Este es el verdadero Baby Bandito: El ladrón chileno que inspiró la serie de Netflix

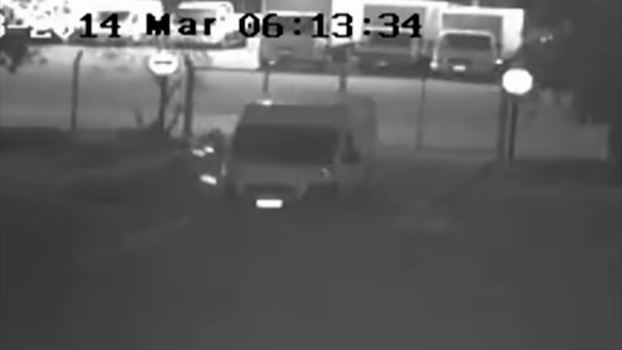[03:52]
y se dirigen hasta la loza del aeropuerto de Santiago. Un cambio de luces la avisa a quien más tarde sería conocido como Baby Bandito.